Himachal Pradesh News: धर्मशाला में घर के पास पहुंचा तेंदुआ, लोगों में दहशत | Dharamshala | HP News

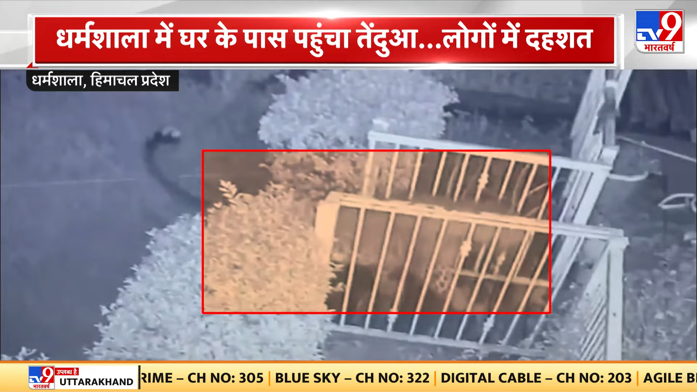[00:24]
के इलाके में होने की सूच ना मिलने पर आसपास के इलाकों में दहशत फैली हुई है